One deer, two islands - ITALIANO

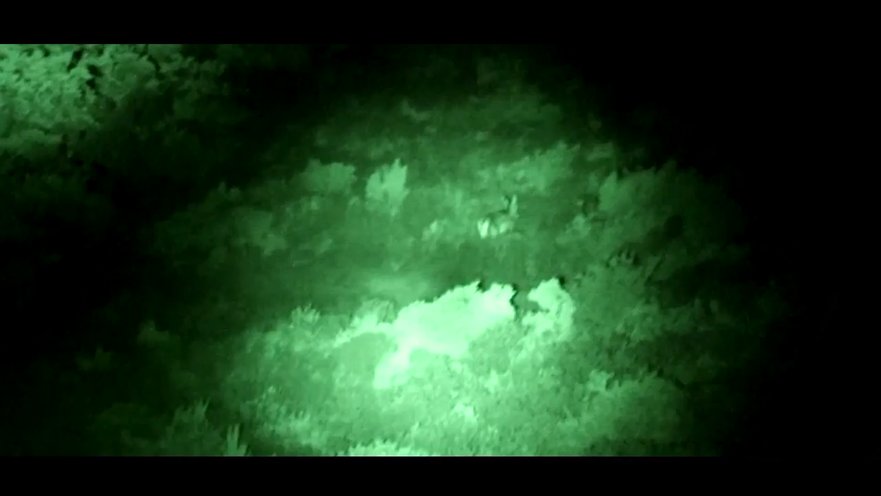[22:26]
e il conteggio degli animali in completa assenza di fonti di illuminazione poiché in particolare i cervi dimostrano generalmente un
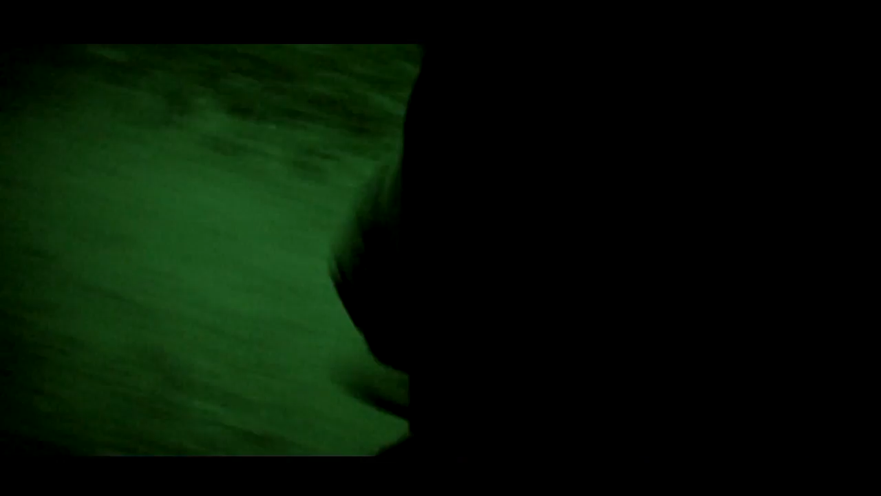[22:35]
comportamento elusivo e abitudini prevalentemente
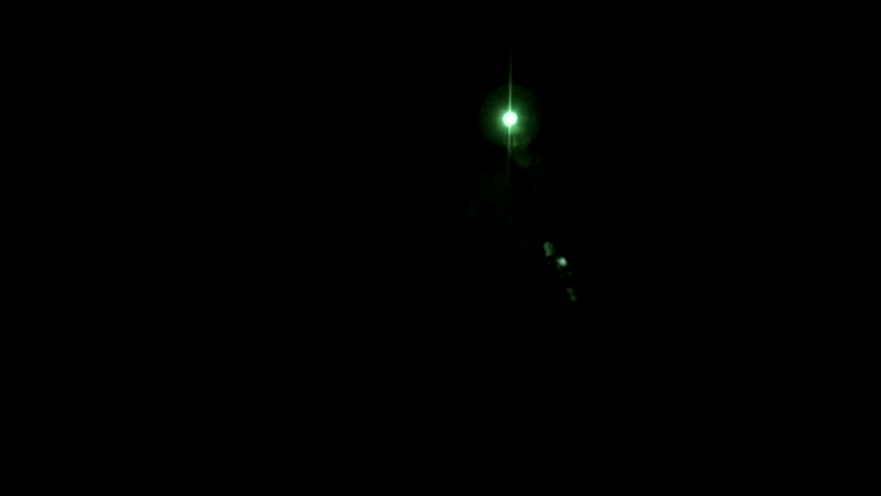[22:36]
crepuscolari o notturne un conteggio svolto di notte mediante l'utilizzo di una termocamera
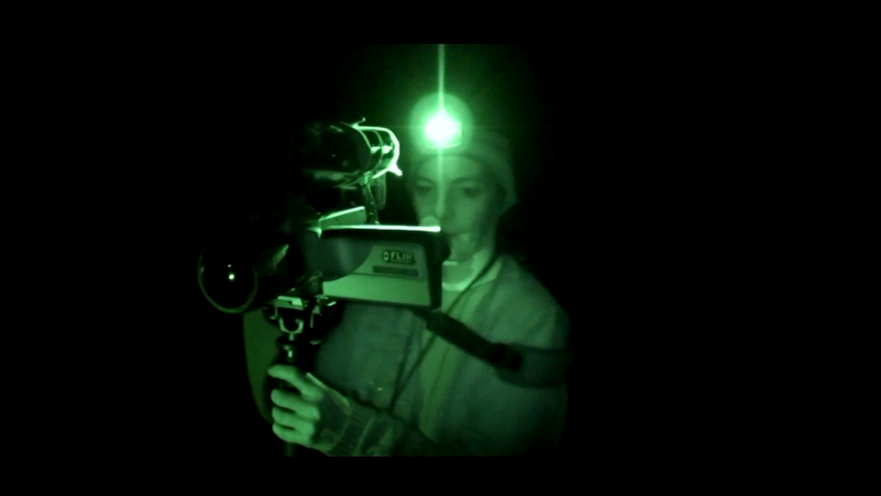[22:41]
aumenta la probabilità di contare gli animali senza arrecare loro
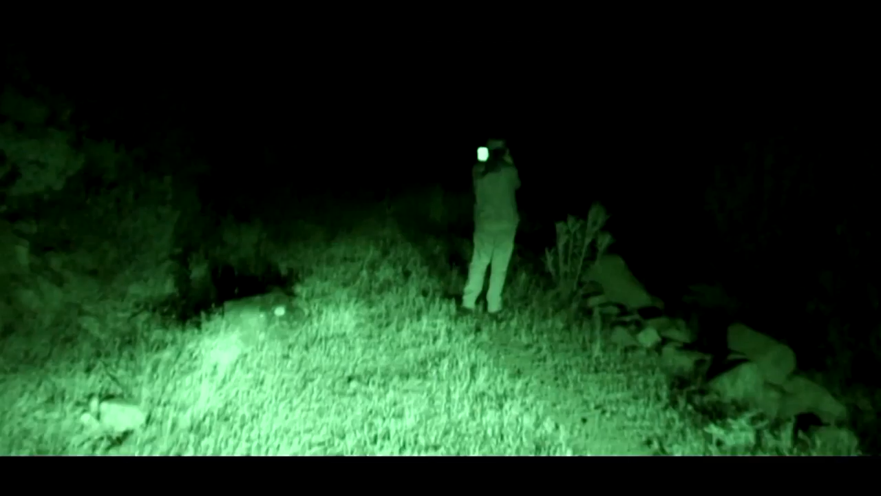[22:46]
disturbo
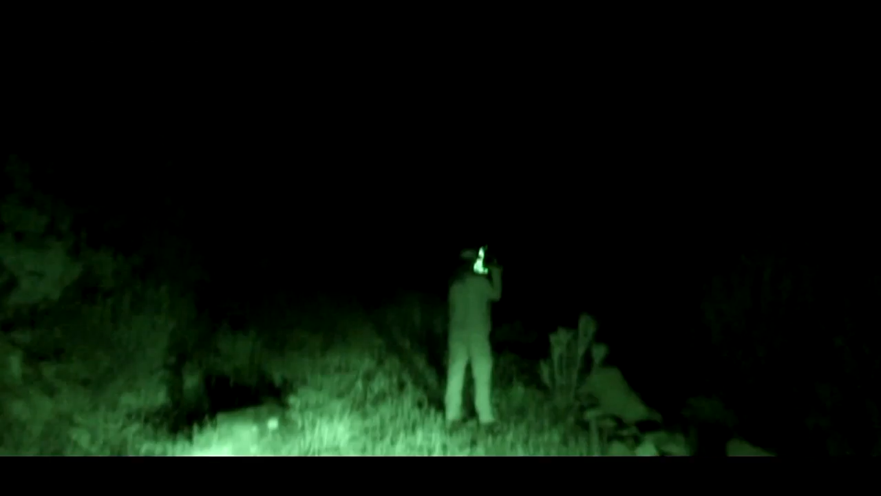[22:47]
lo strumento permette di osservare la radiazione infrarossa emessa dagli animali anche
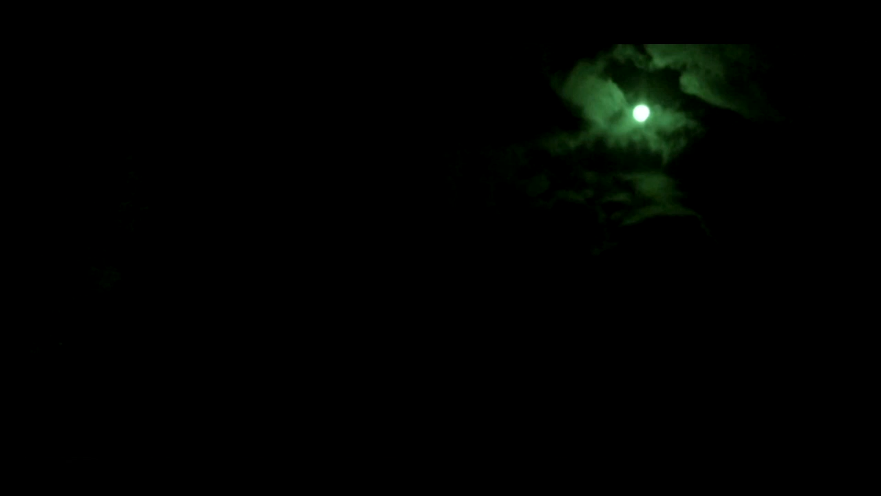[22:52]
nel caso in cui siano parzialmente nascosti dalla vegetazione
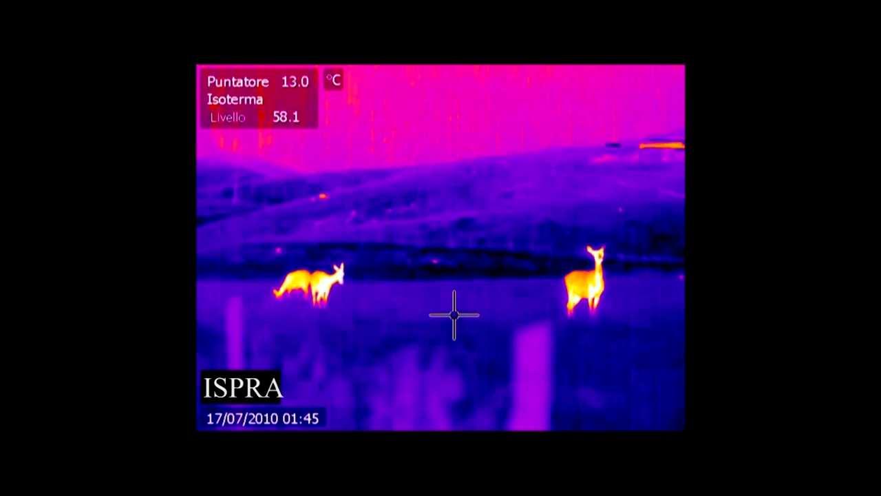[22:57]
On screen: spot 13.0°C
questo consente per esempio di poter percorrere
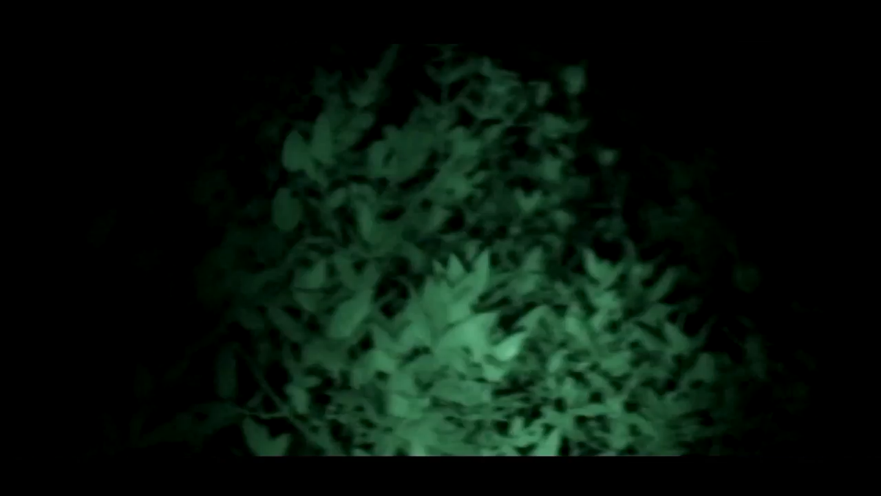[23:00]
quelli che vengono chiamati dei transetti durante
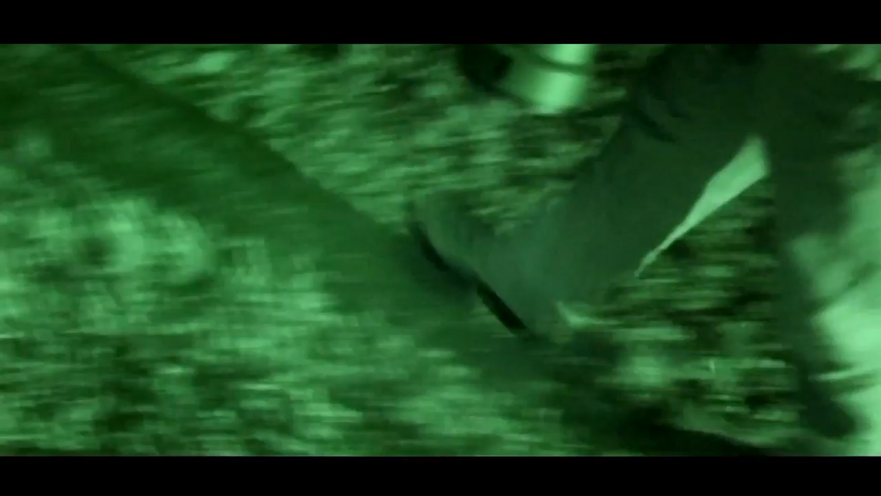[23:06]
sono attivi
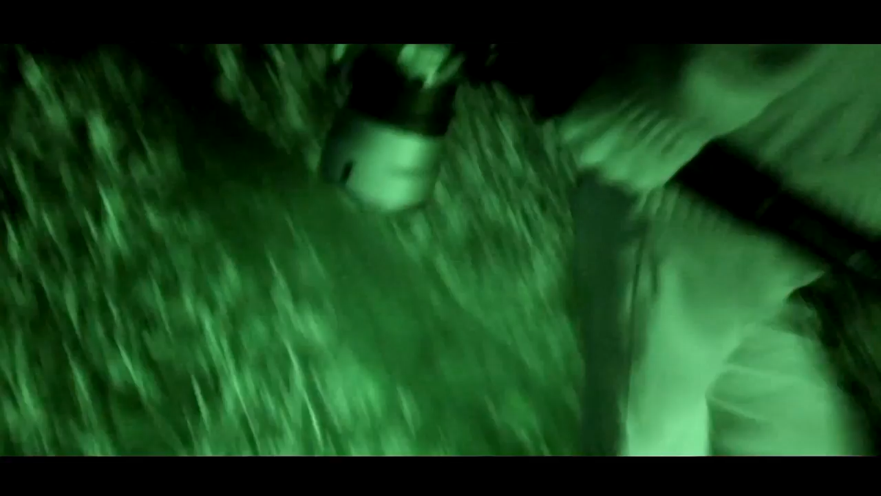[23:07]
in questo modo appunto con la
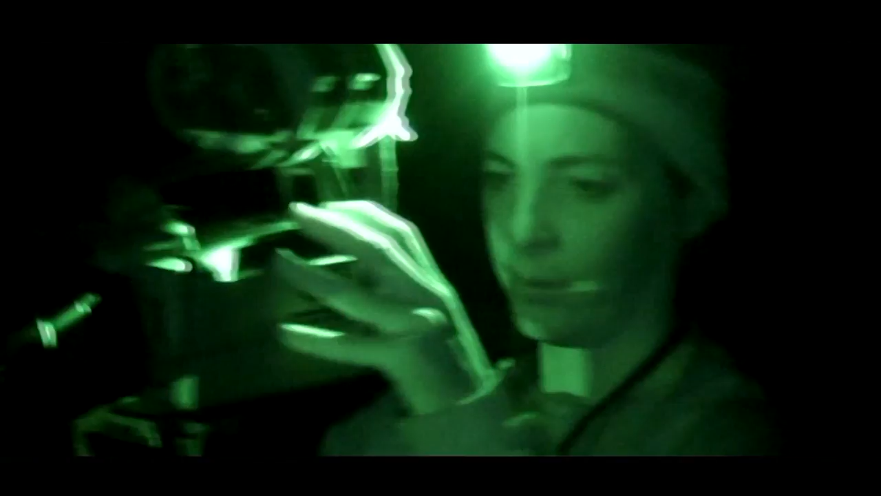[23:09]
termocamera siamo in grado
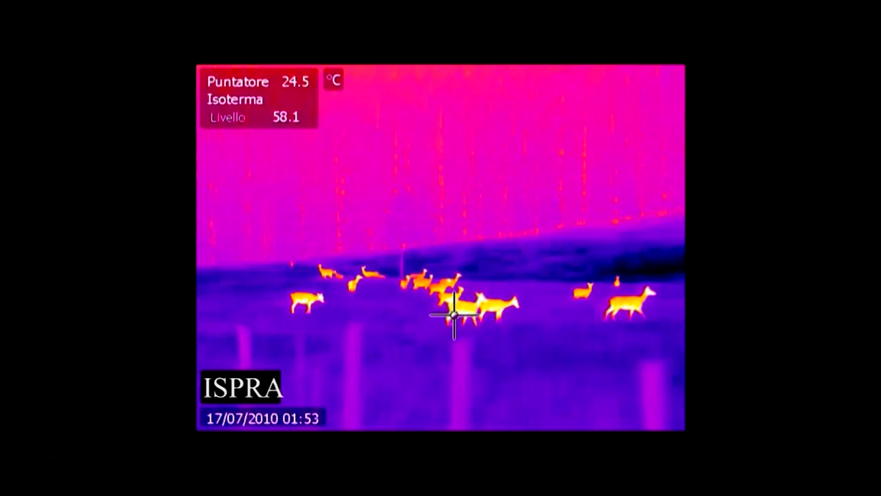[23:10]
On screen: spot 24.5°C
di verificare la presenza
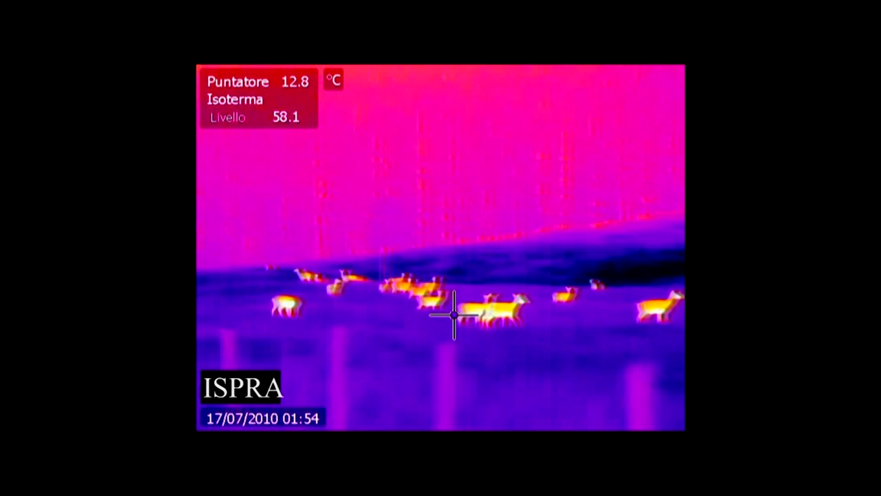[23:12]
On screen: spot 12.8°C
degli animali nel territorio anche di notte e in alcuni
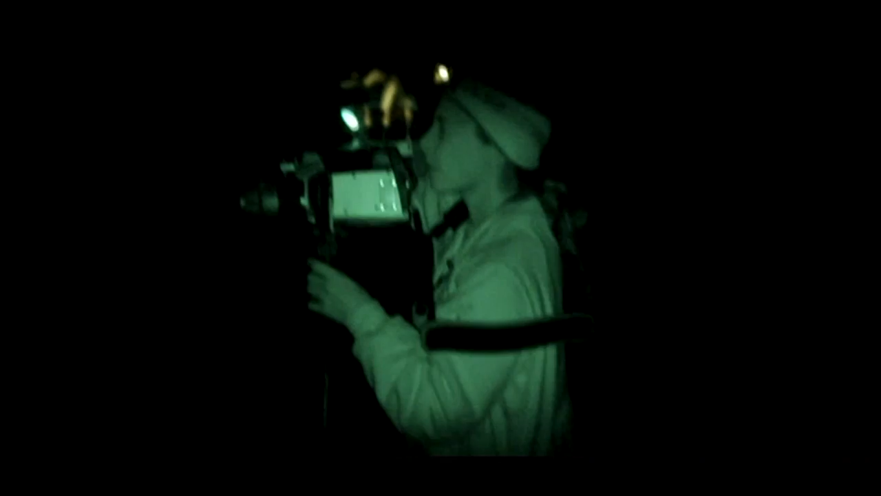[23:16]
casi quali per esempio i cervi siamo anche in grado di riconoscere facilmente la specie perché appunto